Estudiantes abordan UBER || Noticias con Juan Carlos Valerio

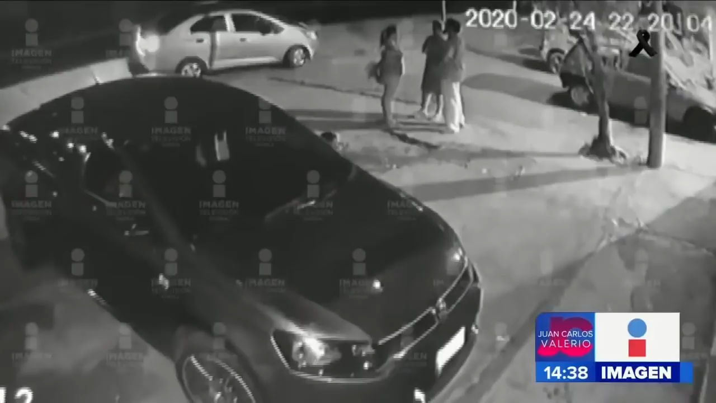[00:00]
Esta imagen fue grabada minutos antes del asesinato de los tres estudiantes de medicina y el conductor de Uber.
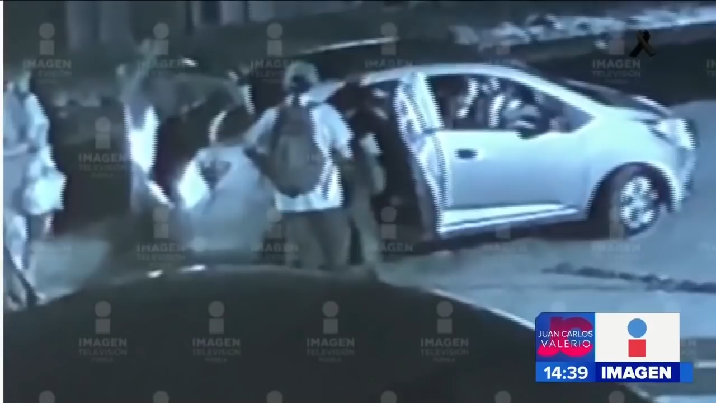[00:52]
Nunca imaginaron que a minutos de este viaje perderían la vida. Imagen Noticias Puebla.